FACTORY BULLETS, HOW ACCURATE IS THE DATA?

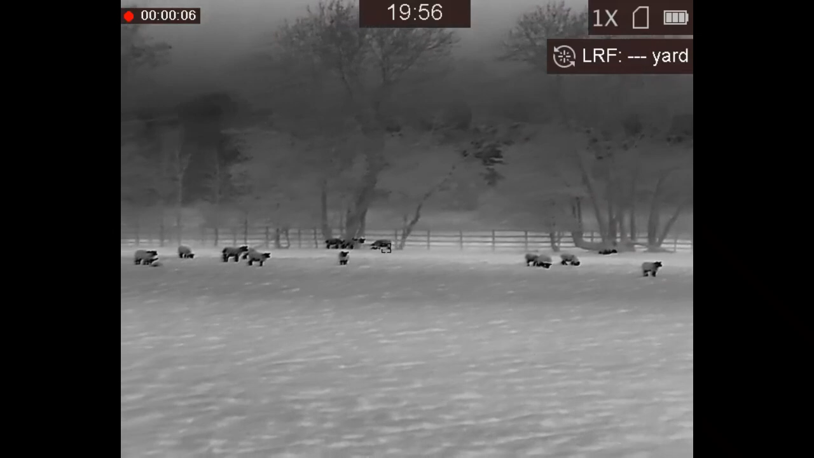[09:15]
well I went out that night over to the sheep farm I spoke to Graham asked me if he'd seen or heard anything he
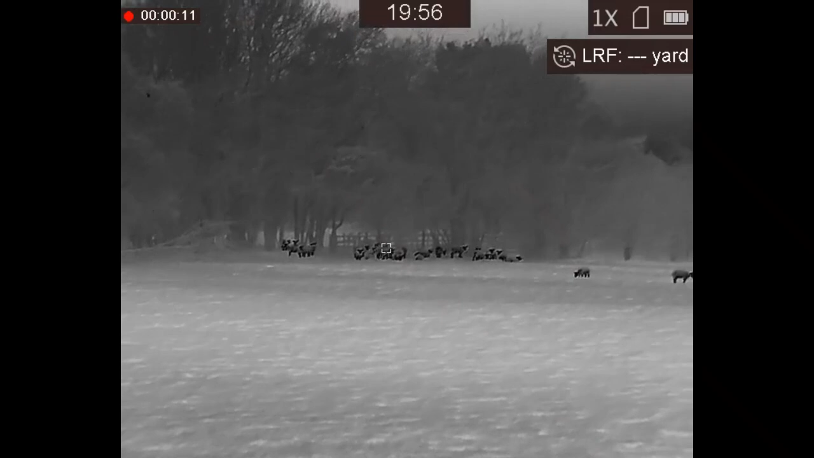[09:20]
hadn't but I thought I'd go over anyway this is the view from my Griffin LRF spotter
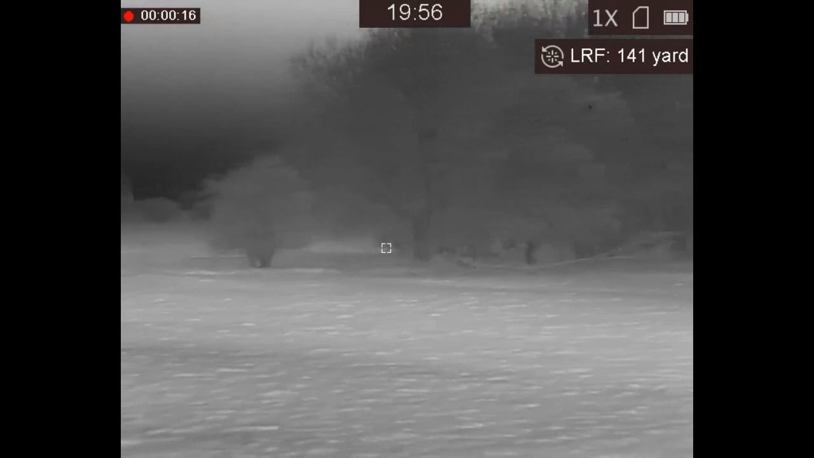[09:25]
and I also had a very very close encounter with a tawny owl he